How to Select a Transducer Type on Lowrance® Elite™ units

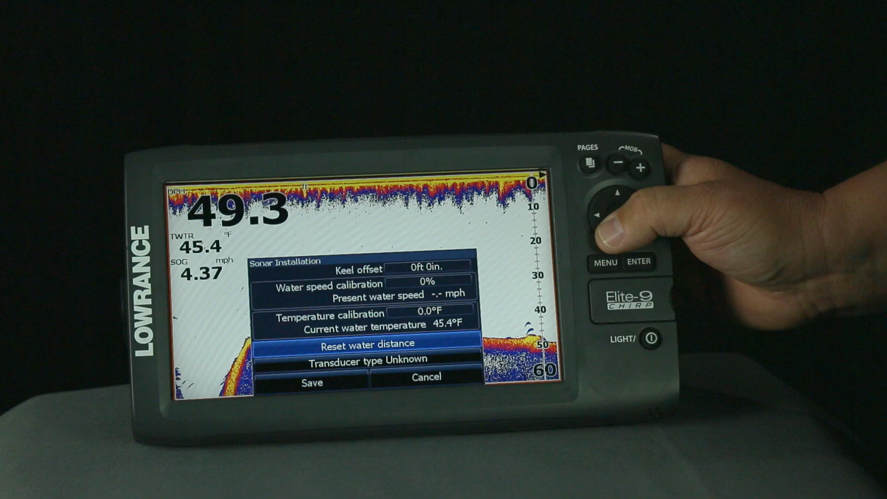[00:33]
On screen: water 45.4°F, speed 4.37 mph
We're going to hit enter here.
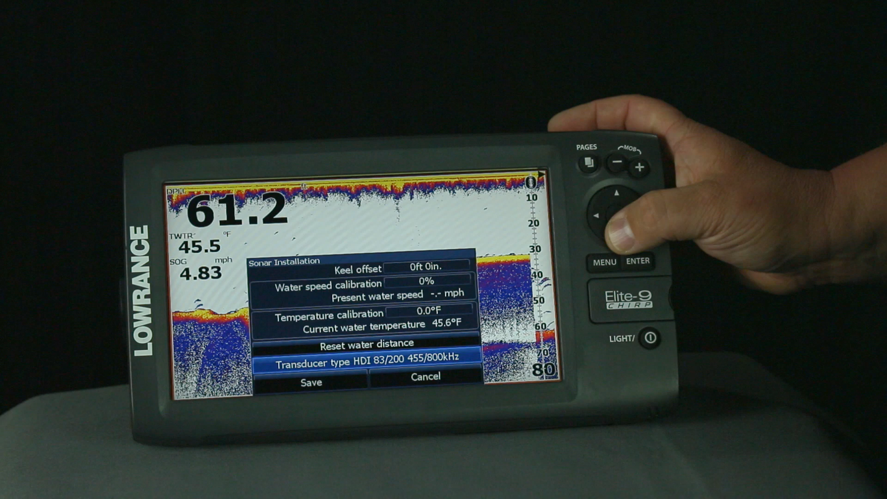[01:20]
On screen: speed 4.83 mph
Now we're going to arrow down to save, and we're going to hit enter. And that's how you select the proper transducer for the Elite Series units.
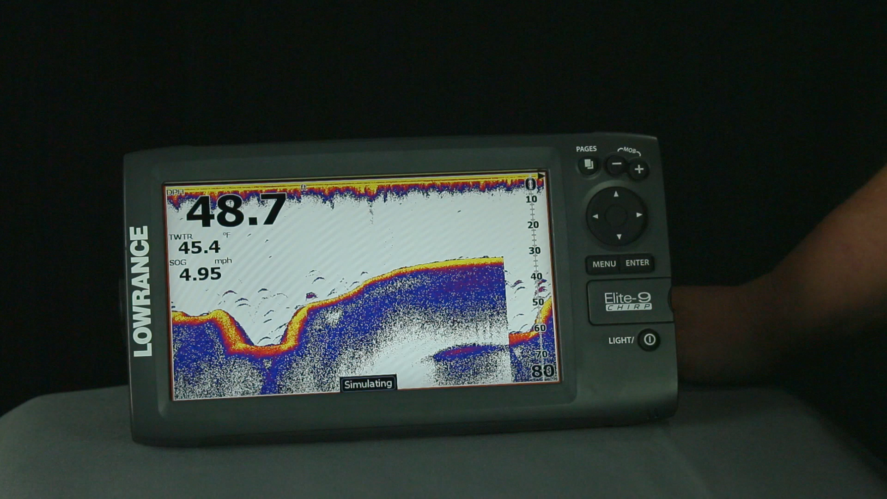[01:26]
On screen: water 45.4°F, speed 4.95 mph
Now you're ready to take it to the water.